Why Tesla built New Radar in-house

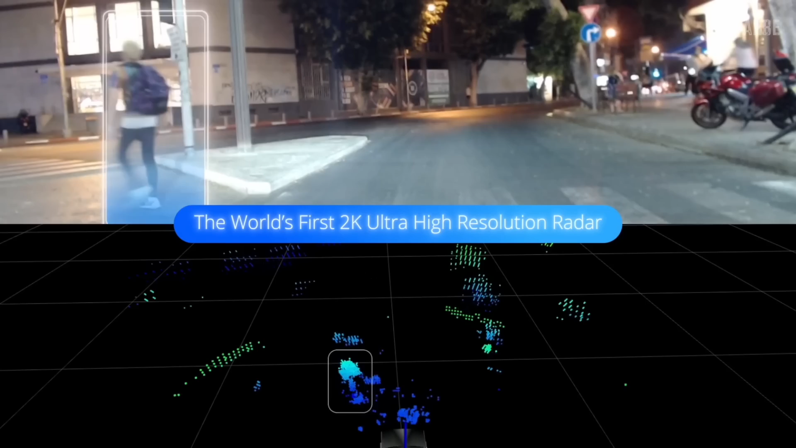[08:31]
while imaging radars are usually more precise and work in shorter distances the one from arbe actually using up to 2 giga carats modulation bandwidth or